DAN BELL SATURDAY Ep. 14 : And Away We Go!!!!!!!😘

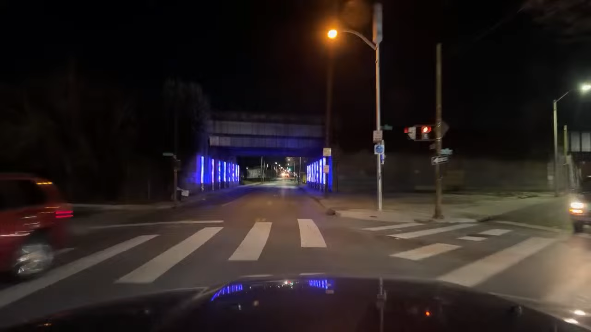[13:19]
Oh God, I always hate this road because I feel like I'm going the wrong way, but I'm fine.
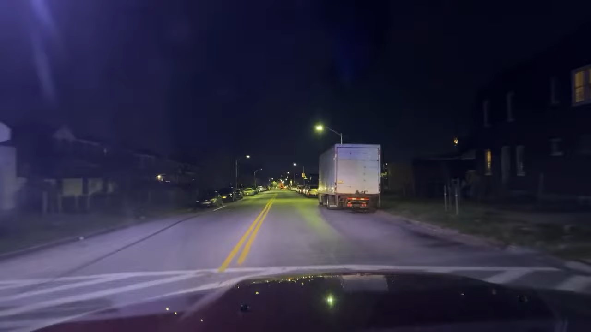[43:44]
Hopefully we can find some more excitement like that. Sometimes you see, you know, sometimes it's like really bad stuff. Like, I've seen bodies laying on the sidewalk before, like blood. Look at this guy going around me. Sorry, I'm not going 100 miles an hour, sir. I'm trying to maintain the speed limit. Like, a legal citizen, 25.
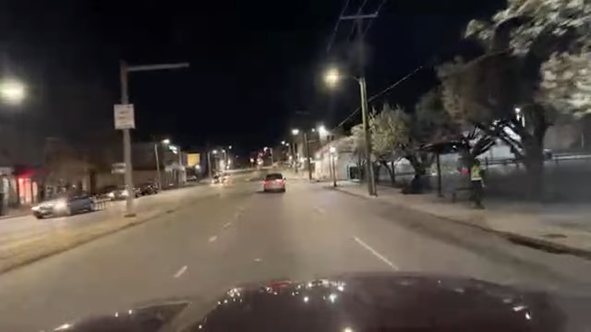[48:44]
And, that's what it tastes like. Let's head up, This is Harvard Road or Bel Air Road? This is Bel Air Road. We'll just go Bel Air Road. Check it out. See what we can see.
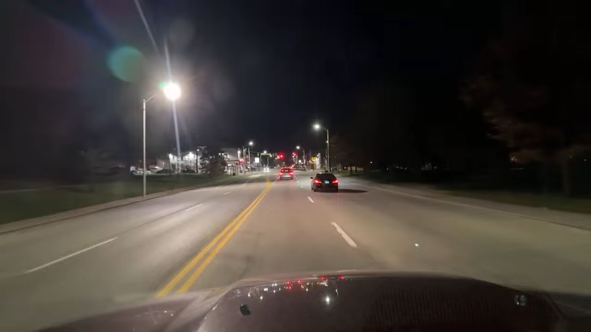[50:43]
What do we got up here? There's Bertha's Soul Food. I delivered Bertha's Soul Food last night, but it was from this place down in Charles Village. I guess maybe they have two locations. Hey, Sarah Hurley, how are you? How is the truck on gas?
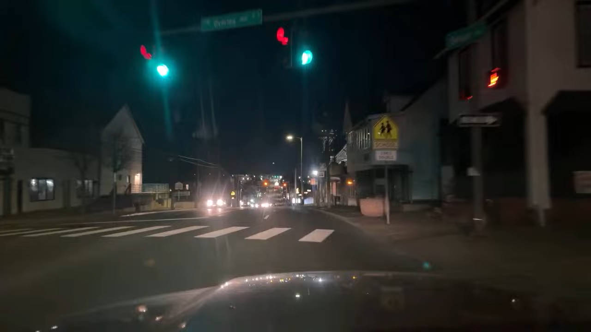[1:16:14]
It's an old bank. I think they turned it into a nightclub. This church is really pretty here. That church right there.
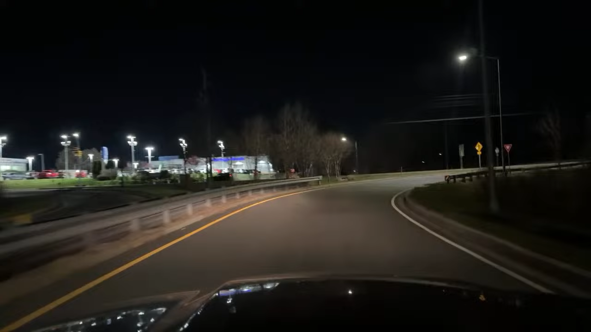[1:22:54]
I want to get to nothing. We're going to be late to nothing. Alright, so now we're headed back into the city via Hartford Road. There's a couple of John Waters filming locations up here on Hartford. Damn, man.
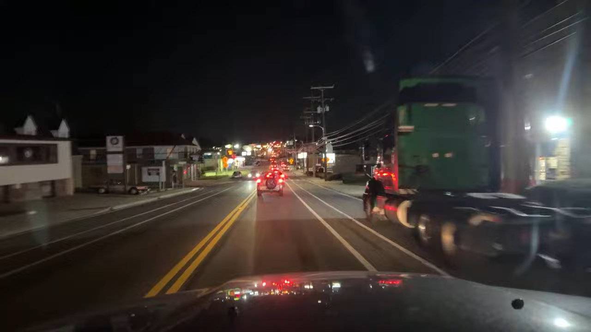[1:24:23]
Oh my god. Jesus. Wasn't paying attention. Okay, I'm gonna pull over real quick and read these super chats that I missed.
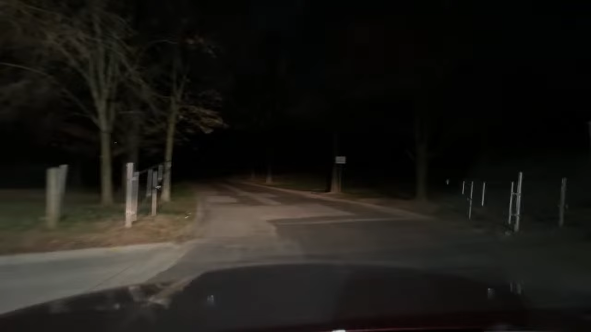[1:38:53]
This is like a slasher park. This is so scary down here. What am I doing?
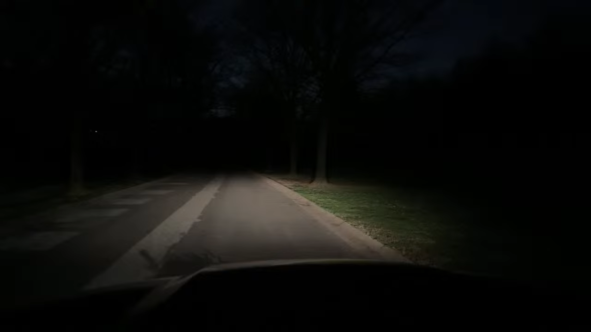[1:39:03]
William, thank you so much. I appreciate that, man. I truly, truly do. Okay, this is crazy. There's an old abandoned house down here.
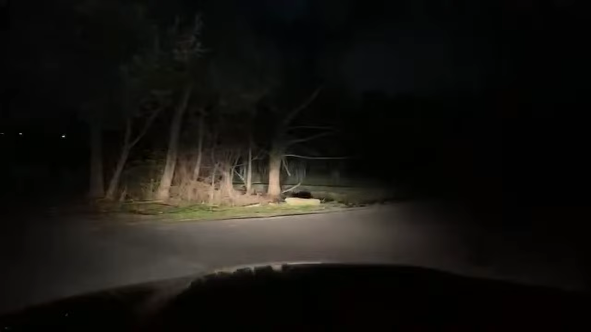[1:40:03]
Now, if you were going to dispose of a corpse, this would be an ideal spot. Right back here. Where I'm gonna have to figure out how to turn around. What in the shit is that? What is that?